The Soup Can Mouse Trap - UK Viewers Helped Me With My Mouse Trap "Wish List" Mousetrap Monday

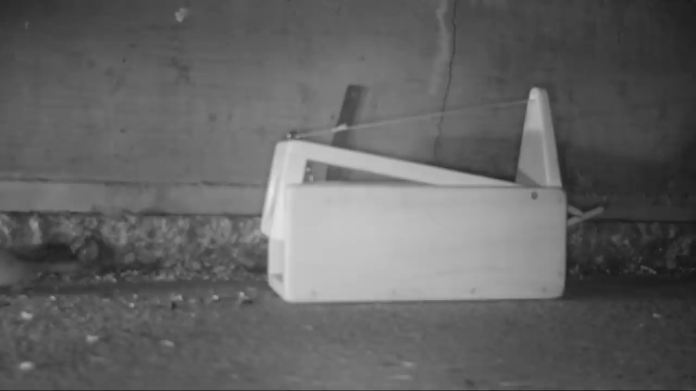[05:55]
I almost caught a mouse in a box trap once, but then a weasel came and ambushed the mouse and ate it.
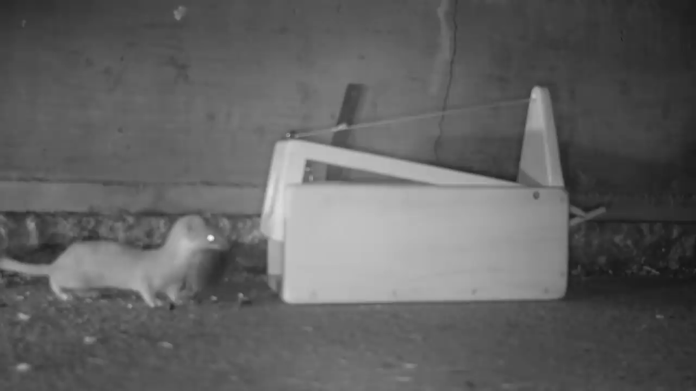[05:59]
So I didn't catch a mouse that night. Also, on several occasions, I've caught mice in mouse traps, and then a skunk came and took everything.
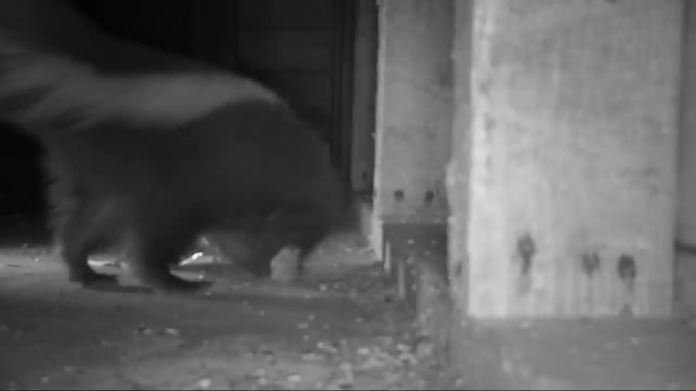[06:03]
When I went to go check it in the morning, there was nothing left.
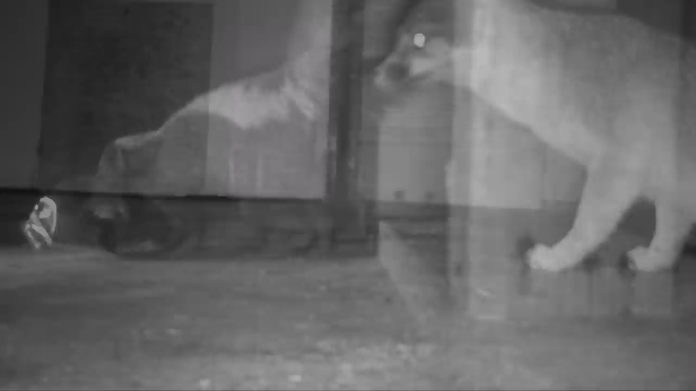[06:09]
And I used the trail cameras to solve a mystery. My kids were leaving their shoes on the front porch, and something was peeing on them.
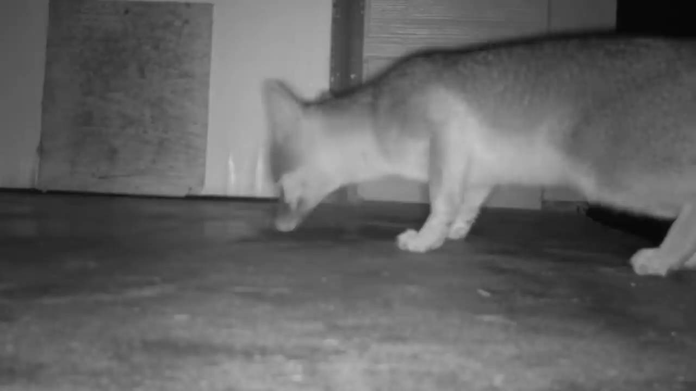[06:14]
It was gray foxes. They were coming by every night and marking their territory on my porch and my shoes. But you never know what you're gonna catch. Those are just some of the fun examples.
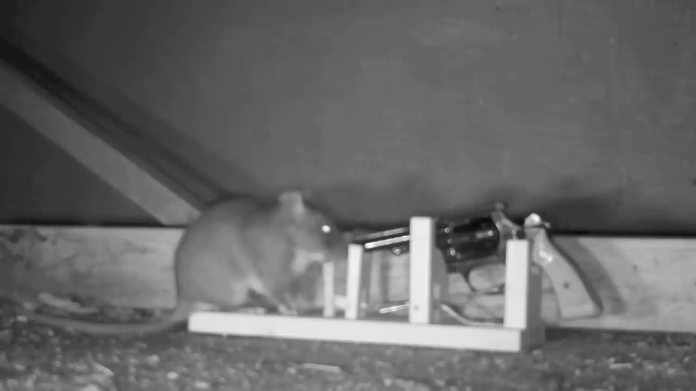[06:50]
Now, it's never a good idea to leave a loaded gun unattended, especially in a booby trap. I don't think that's legal at all. So I didn't load the gun, but tried it out. So probably that's the most illegal trap that I can think of. But I am working on a pneumatic nailer trap, a nail gun mouse trap.